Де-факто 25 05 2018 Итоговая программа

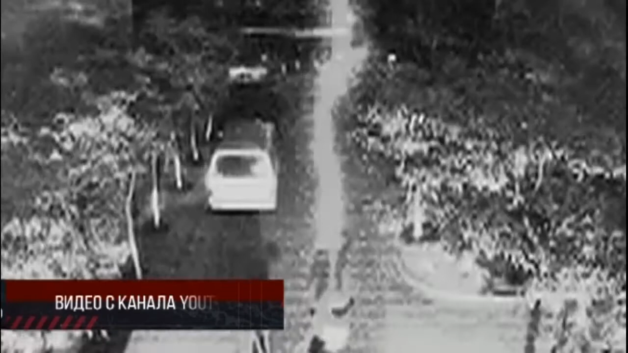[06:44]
Выжить после встречи с молнией удается примерно половине людей. На этом видео из Китая мужчину дважды подряд бьет разряд молнии. Первый удар сбивает прохожего с ног, он поднимается и идет дальше, как вдруг его догоняет еще один. Человек снова встает и продолжает свой путь. Видно, как молния оставляет после себя черные следы горения на асфальте.